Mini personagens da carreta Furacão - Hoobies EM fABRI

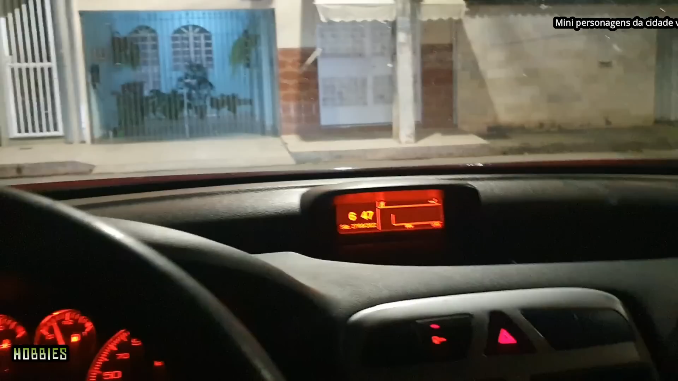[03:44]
isso facilita para os meninos ficarem sempre perto da carreta então os meninos o pessoal da carreta não
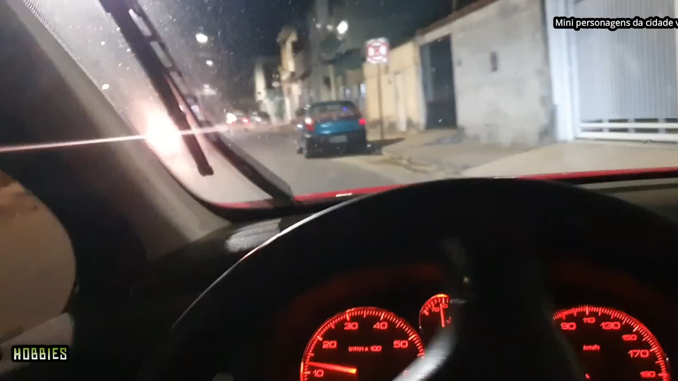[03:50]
tem 15 quilômetros que estão dando atrás não é isso é porque é é o zigue-zague então eles consegue cortar caminho e passe chegar antes da carreta nos outros lugares entendeu quando a carreta tem que ir lá embaixo contornar eles já estão no lugar esperando a carreta então você vê eles quase em todas as esquinas aqui e eu acho que a carreta já passou eu acabei perdendo a carreta agora porque não tem um deles na rua esperando vamos ver vamos ver
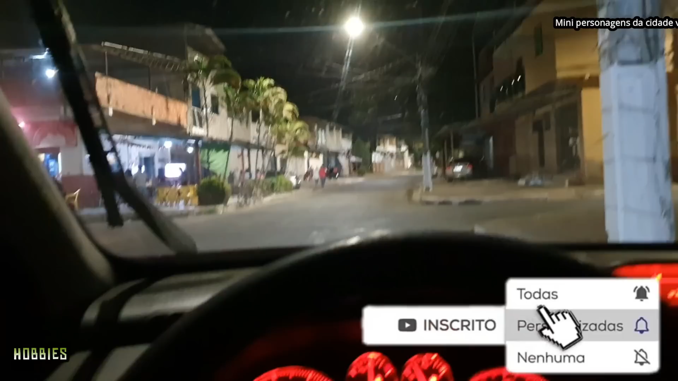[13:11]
e fomos atrás do cara porque o cara fugiu não queria pagar fugiu e nós ficamos atrás dele um tempo aí e não achamos o cara galera infelizmente vamos ter que arcar com prejuízo aí até esqueci de gravar o vídeo e agora eu vim aqui só pra encerrar só pra despedir de vocês que foi uma tentativa aí frustrada de gravar esse vídeo pra vocês aí eu tô atrás da carreta que encontrei eles agora aqui no Silvio Pereira é Silvio Pereira é Silvio Pereira 2
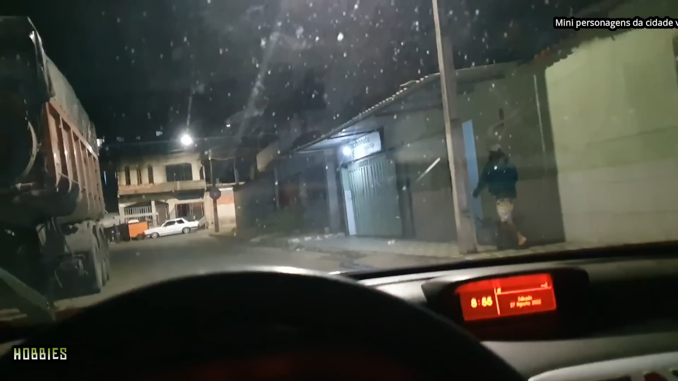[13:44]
aí agora eu tô voltando pra trás porque já era vamos ver eles chegando aqui ó